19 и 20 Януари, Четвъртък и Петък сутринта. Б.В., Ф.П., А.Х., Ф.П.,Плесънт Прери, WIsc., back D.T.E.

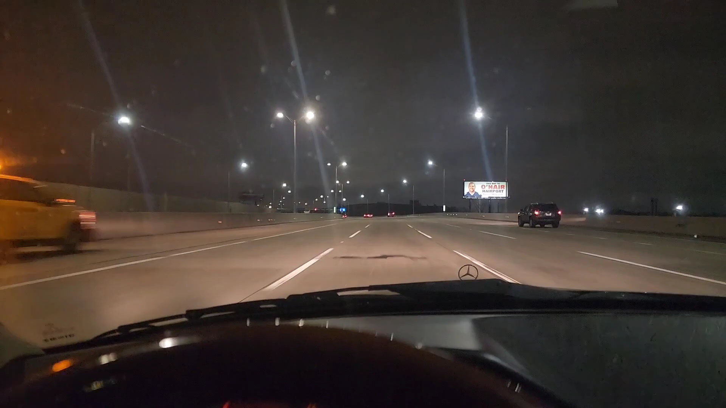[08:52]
И сега читкаме с 80 мили, 125 и 130 км в час. С нощи какво каране беше, обаче трябваше с нощи много да внимавам, защото беше мокро и се състезавах с едни малуци. Направо ги разбих тук. Вече са жив, умрел, трябва да почна, защото трябва да караме един риферски товар долу, горе на север.
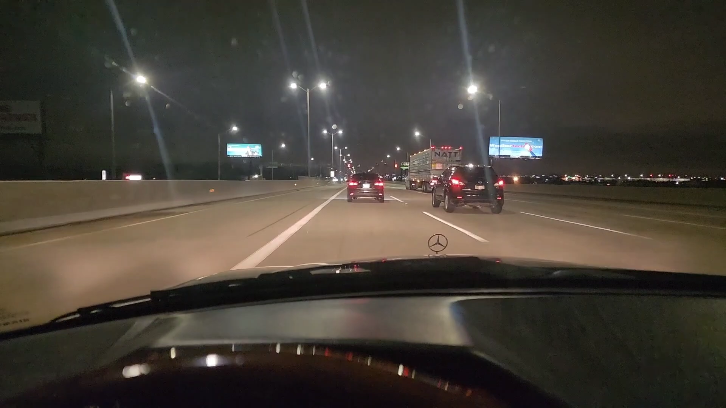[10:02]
по-добре оформено, че са най-по-най. Ай тук долу на отбивката често седат враговете. След моста, там има едно Crash Investigation Site. Место, където се изследват катастрофите.
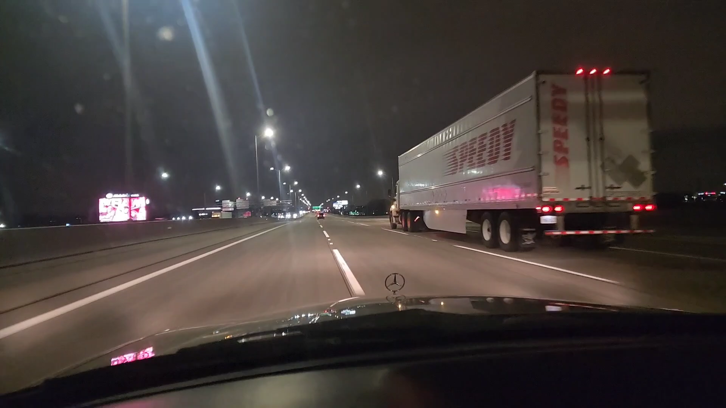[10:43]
Така. Друг опасен момент е тук след разделението на завоя. Там има една отбивчица лека и те там обичат да се крият. Враги народа. Враги народа. Ще стигна в 5-бе.
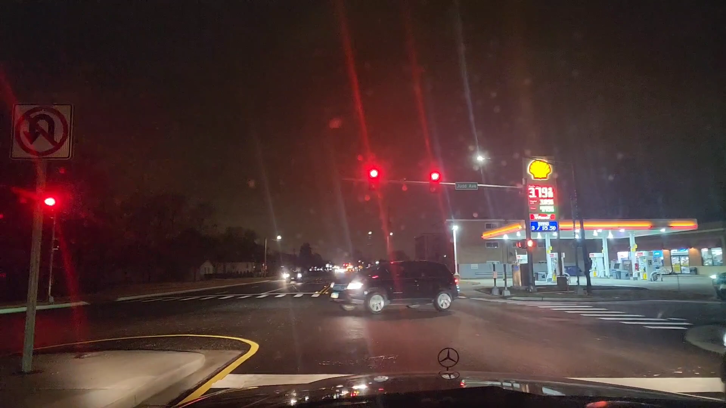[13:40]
Ето тук има ефтина нафта. 4,49. А сега намерих нафта на 4,449. Човек трябва да пази финансовите си инструменти и демек да не арчи много пари. Ирвин Парк Роуд, бръсна газ, ще му излезна от буталата, обаче той е трениран.
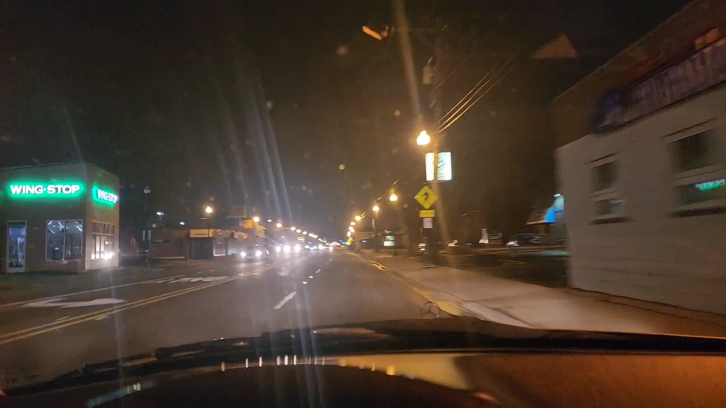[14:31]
30, точно да, даже 29 може би. Си е 30, ние джиткаме с 44. Тук е пожарната в ляво, Сити Хола. И след това завиваме на Уесли Терас. Тук е възможно най-краткият път. Така бих мушнал два Макдоналдса за отскок,
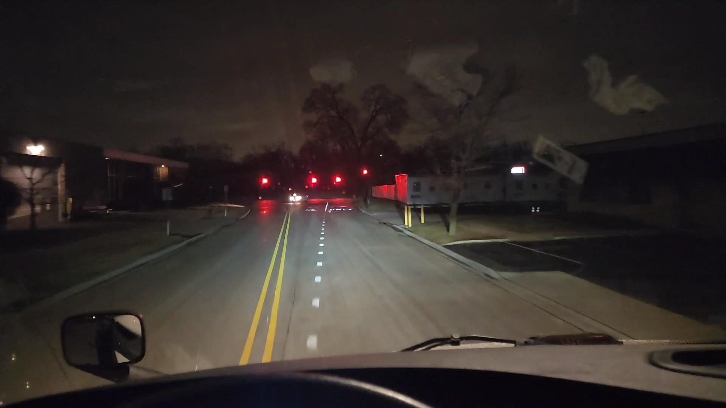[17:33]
Сега River Road, Irving Park Road 294 и право на север. То път вече го знаете, днеска кучето се казва днеска Джо Босио. Да видим как ще ме нервира, защото днеска петък.
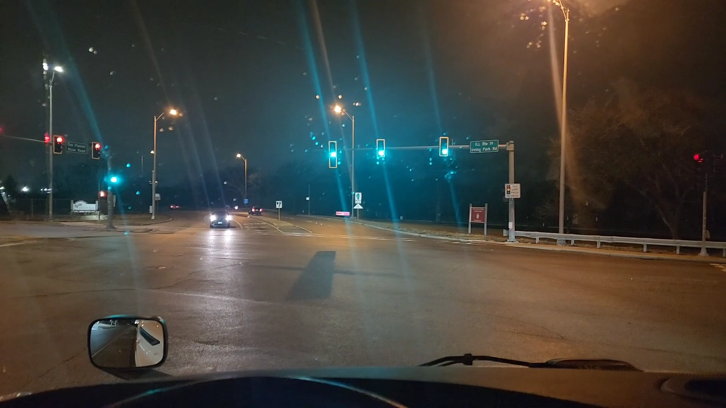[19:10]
О, нямаме стрелка. Аре, карай, бе, акюра ли си? Хонда. Е, окей. Почти познах. Шилер парк.
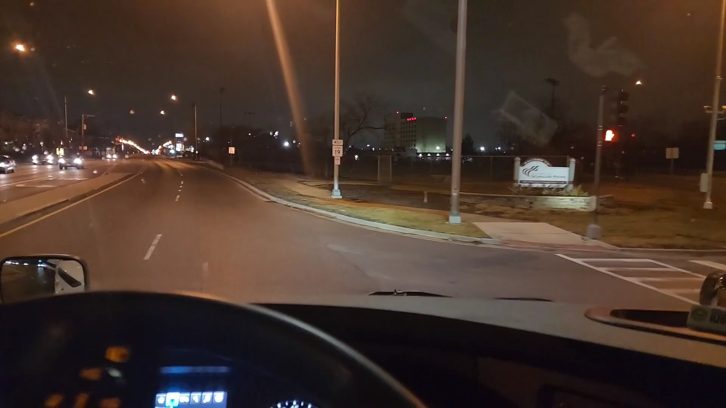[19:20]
На 10-та минута бех на Демстър. Сега е на 27-та минута, 28-та съм на Уилоу. Която на запад продължава като Палатайн. 60-ката, 11 минути, гърми 20 минути. Е, няма страшно, ще стигнем.
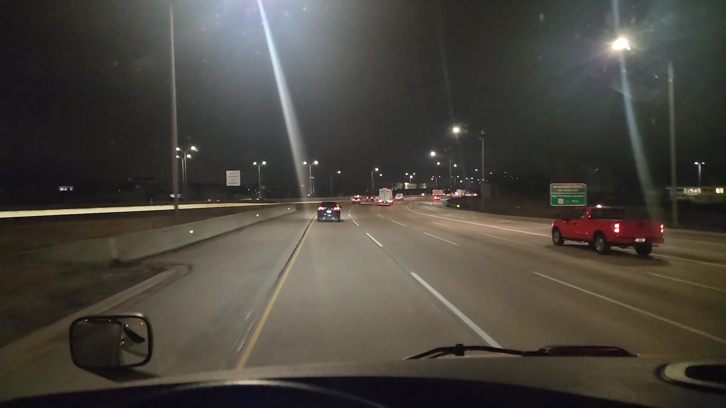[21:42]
Точно минавам от тук на Дирфилд, изхода на Дирфилд, 94-ката. Следващия Half Day Road, 2 мили.
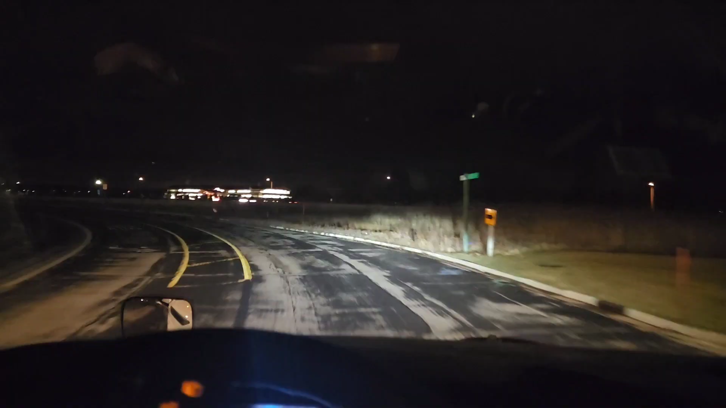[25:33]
Ето в дясно сега се движа на юг по Frontage Road, 120-та улица. Имам много неприятното чувство, че са ми дали грешен адрес тук. Аз въобще не виждам тук никакъв склад, обаче... Така пише. 90-94. И сега, какво правим? Следваме указанията на таблета.
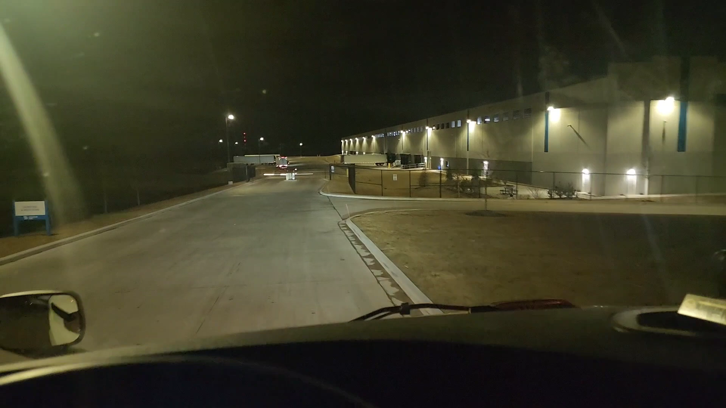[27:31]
Бре! Тук как ще такова, бе? Как ще влизаме тук на тези бариери? Our drivers must check with the security. Я бе, секюрити, къде сте вие?